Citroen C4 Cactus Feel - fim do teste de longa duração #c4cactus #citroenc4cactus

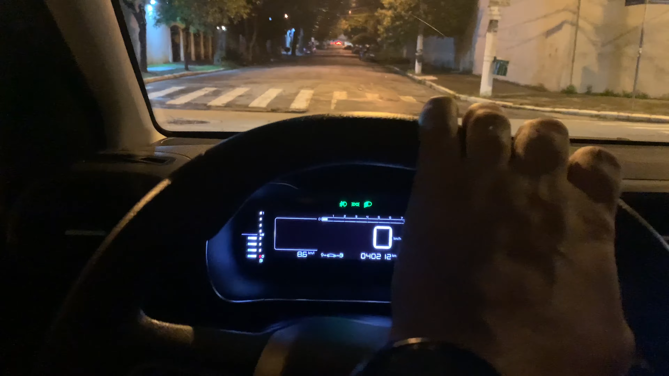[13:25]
E ele veio realmente melhor.
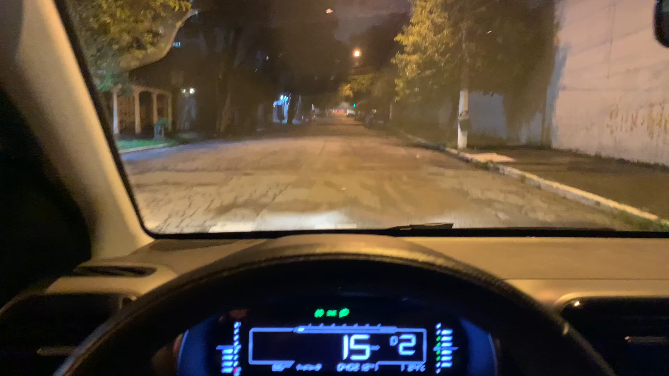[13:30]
E a média de consumo 8.6 de álcool, do lado esquerdo embaixo.
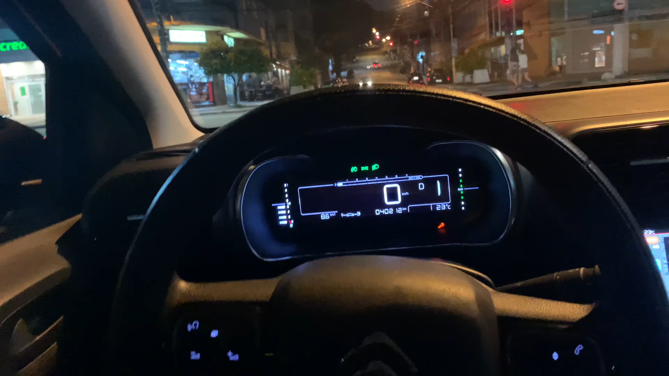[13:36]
O que é bom é esse carro nessas ruas aqui, ó. O landalzinho vai bem aqui, viu? Vai muito bem.
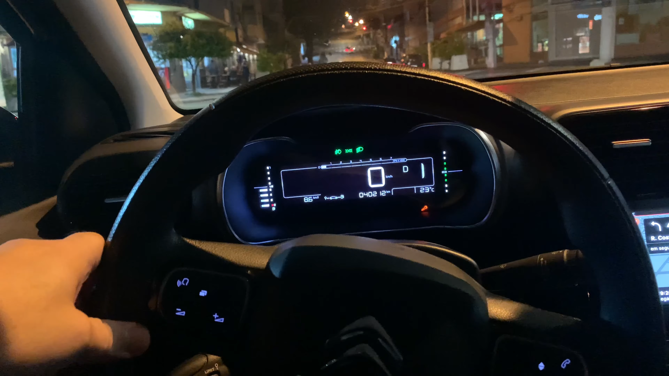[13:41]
Lembrando que aqui não tem start-stop, aqui não tem botão de partida nessa versão, né?
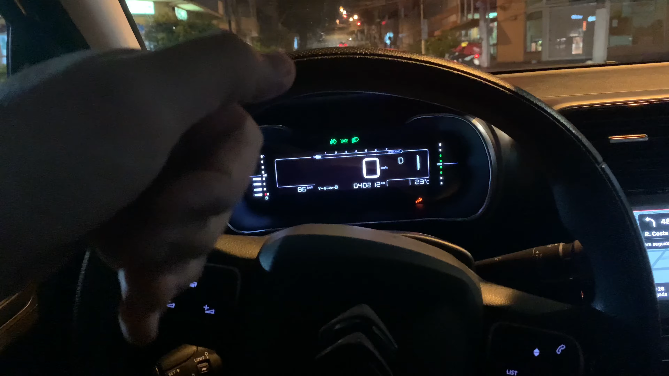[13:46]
É tudo na mão. A chave não é presencial, não abre a porta, a porta ainda abre com aquele comando antigo.
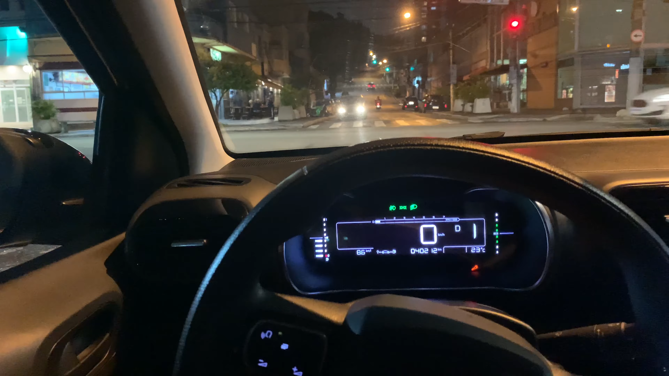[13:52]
Mas eu gosto muito do C4 Cactus. Eu gosto muito, pessoal. É um carro muito bom de usar, muito prático de usar no dia a dia. É realmente muito, muito bom.
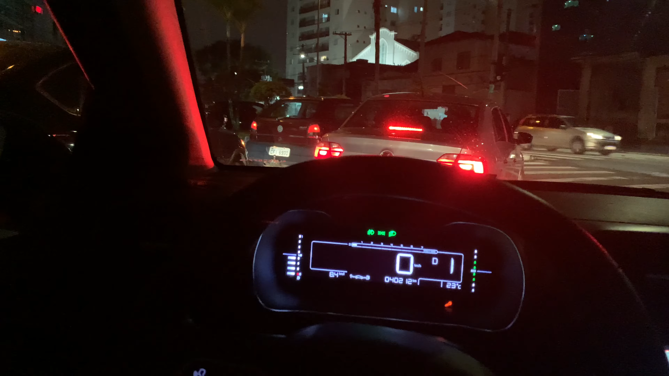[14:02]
Isso que impressiona aqui. Quando você está parado com o carro no semáforo, ele tem excelente isolamento acústico.
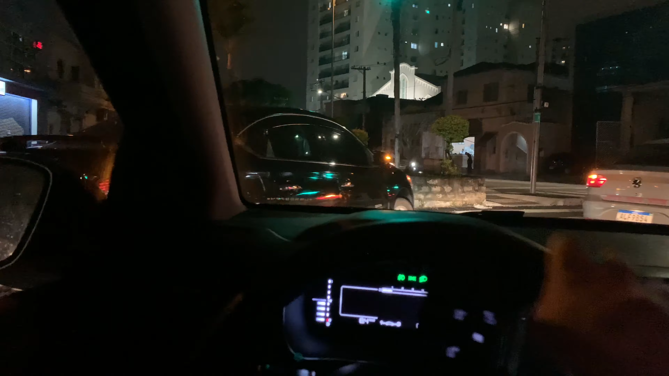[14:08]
Você não escuta nada aqui do motor.
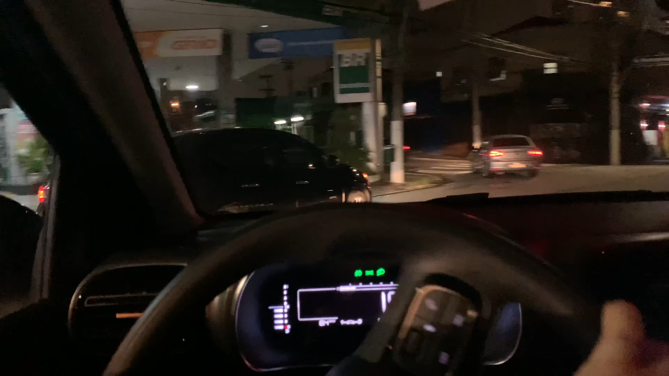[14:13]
Só tem esse rangido aqui do motor normal, do motor 1.6, que é o mesmo de 20 décadas, né?